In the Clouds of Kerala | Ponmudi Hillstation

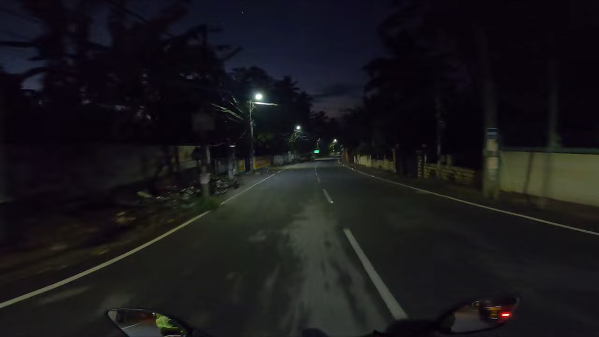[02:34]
ओहो कौए, माय गॉड कितना सुंदर लग रहा है, रोशनी होने शुरू हो गई है।